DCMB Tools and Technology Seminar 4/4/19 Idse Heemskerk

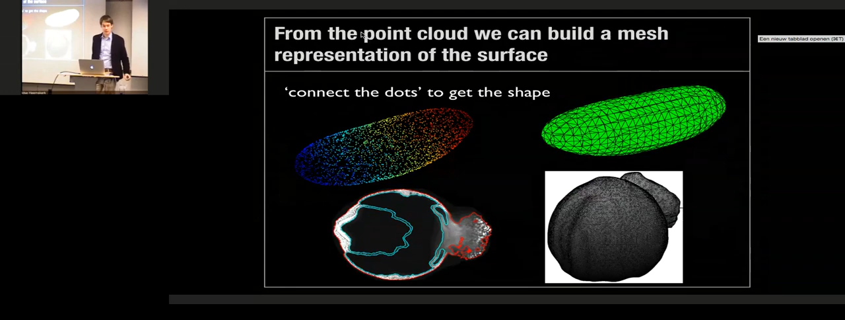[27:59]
And then there are many tools out there to equip meshes with different coordinate sets, and it's also easy to sort of develop ways of putting surface coordinates on vertices on a mesh yourself. And then, as I said, I could turn it into a 2D image.